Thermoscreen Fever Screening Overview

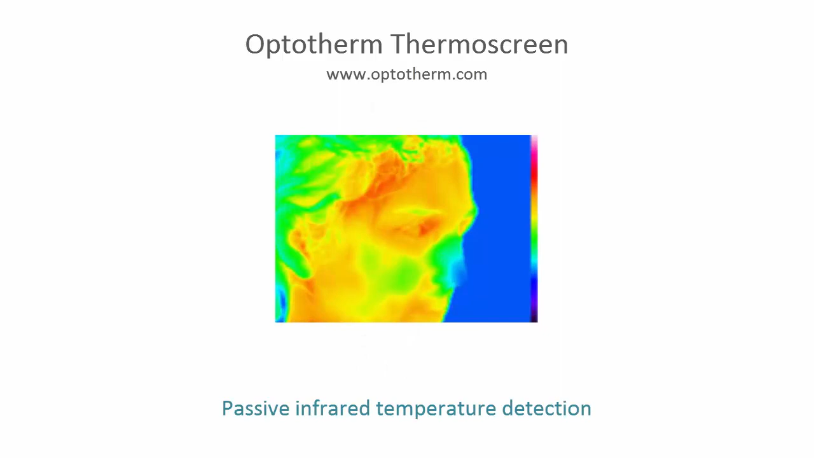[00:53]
Thermoscreen is a passive device and emits no harmful radiation. As individuals walk up to the screening station,
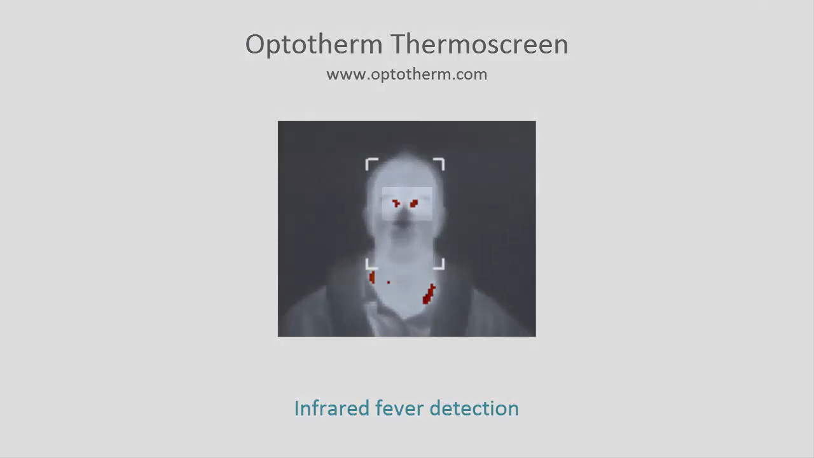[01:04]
skin temperatures above a predefined threshold are detected and displayed in bright colors on the computer screen.
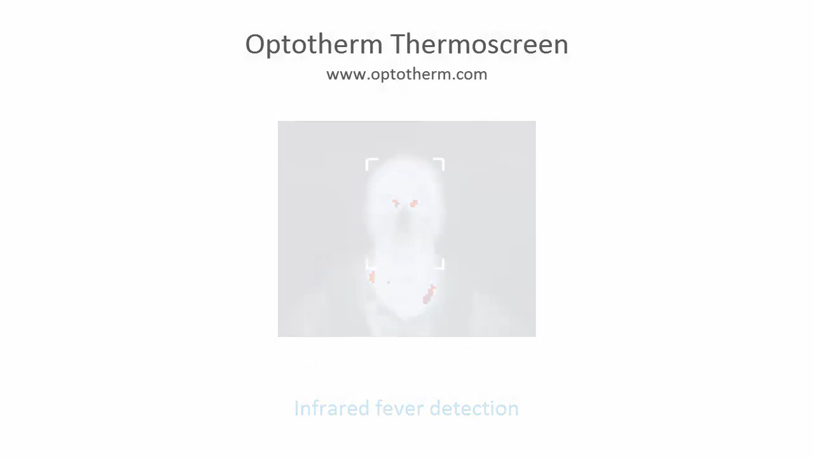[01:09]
Verbal instructions and screening results are announced through the computer speakers and an audible alarm is activated to notify operators that a temperature violation has occurred.
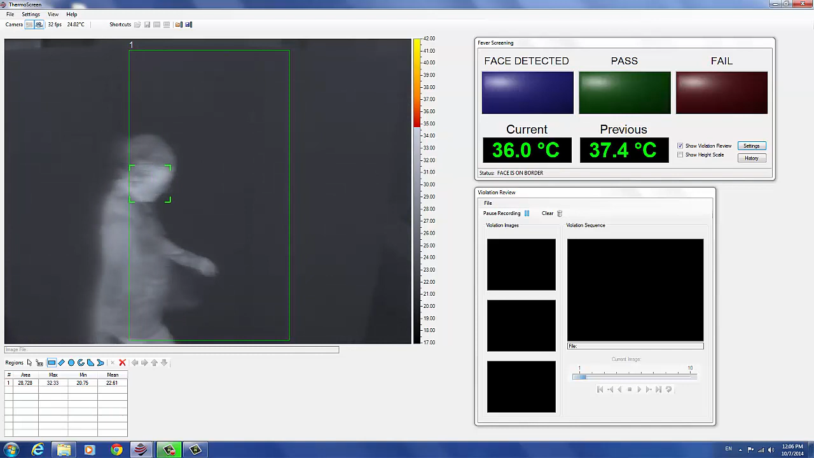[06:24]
Please stand, thank you, you may proceed. Please stand, thank you, you may proceed. To prevent missed detections and to minimize false violations, subjects are screened individually.
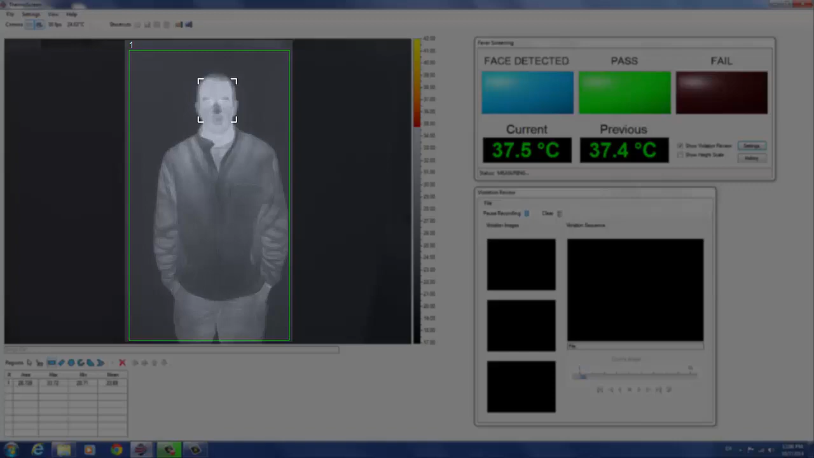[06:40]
On screen: spot 37.5°C
Regions allow operators to exclude background objects that may interfere with screening measurements. Subjects are detected as soon as they enter the screening area and a verbal command is then issued through the system speakers.
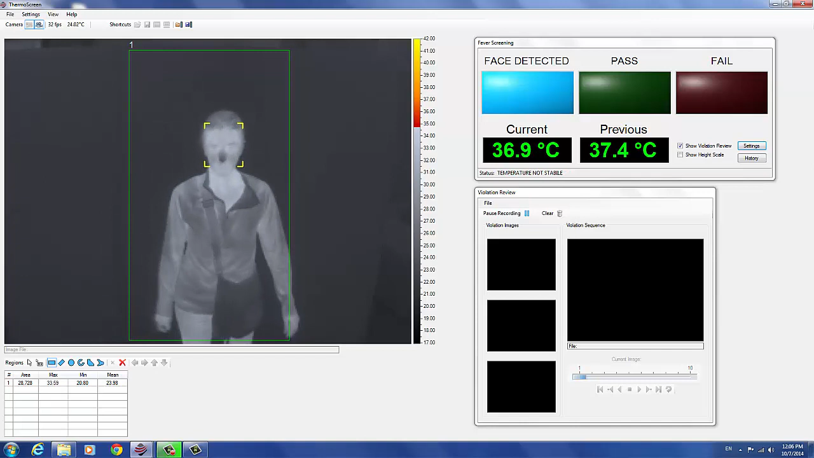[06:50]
Please stand still and look directly at the camera. Custom verbal commands can be added in any language. Permanezca immobil y mire directamente a la cámara. Thermoscreen then locks on to the subject's face and the screening measurement is
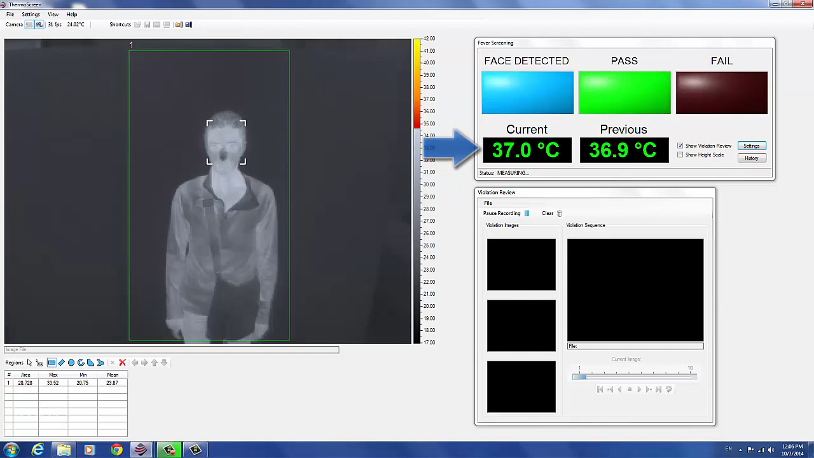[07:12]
conducted as soon as the subject is standing still and facing the camera. The screening temperature is displayed, the test result indicator is illuminated, and the screening result is issued through the system speakers. Thank you, you may proceed. Movement detection is needed because thermal image blur can cause erroneously low screening measurements.
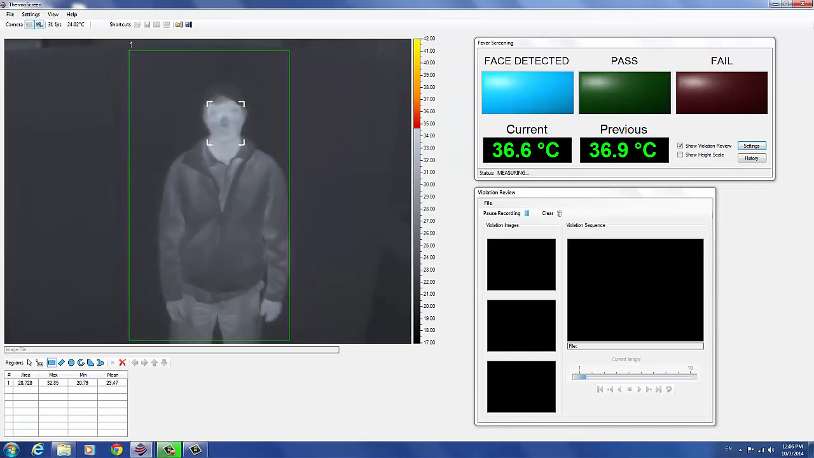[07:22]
Face detection is necessary because the inside corners of the eyes provide the best correlation with internal body core temperature.
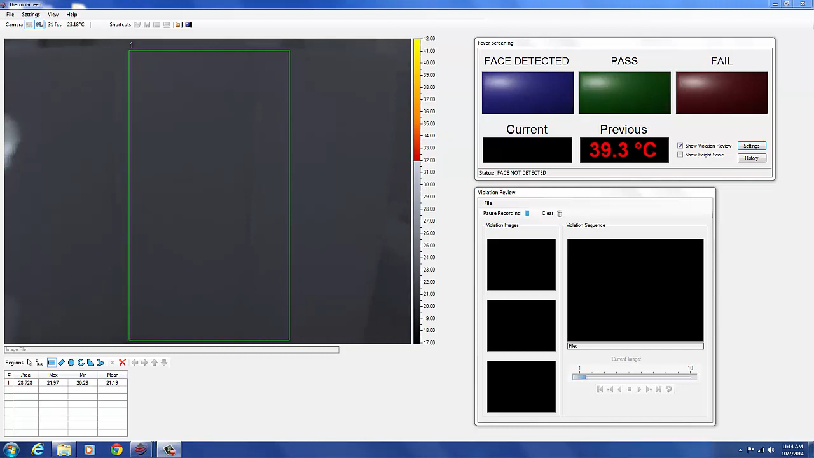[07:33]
Screening measurements above the fever threshold initiate a screening violation. The violating areas are displayed in bright colors, the measurement is displayed in red, the fail indicator is illuminated, and a verbal command is issued through the system speakers.
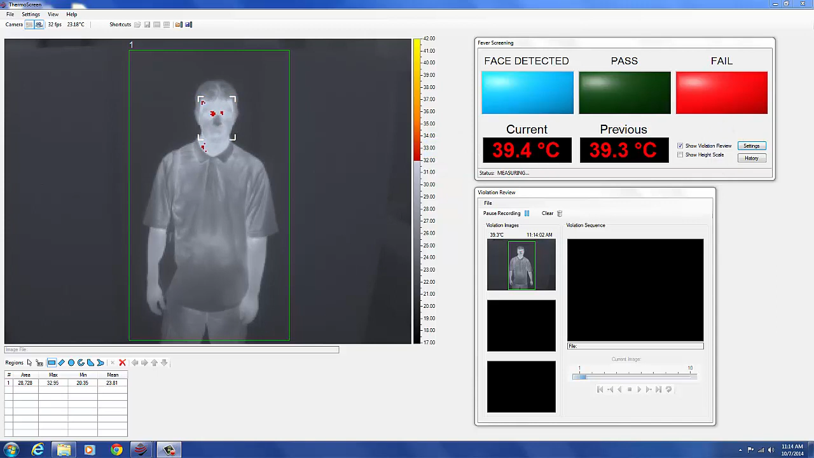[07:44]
Please wait here for an attendant. At the same time, live thermal images of the subject are recorded for subsequent operator review.